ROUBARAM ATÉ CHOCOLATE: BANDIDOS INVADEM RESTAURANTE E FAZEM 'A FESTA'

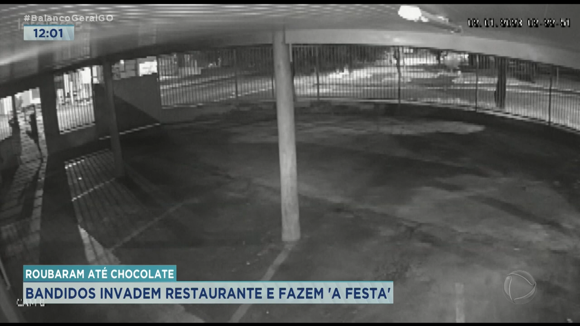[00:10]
Guilherme tá no restaurante. Bandindinhos, olha lá, ó. Flagraram os caras lá. Levaram carne, levaram até linguiça, Guilherme.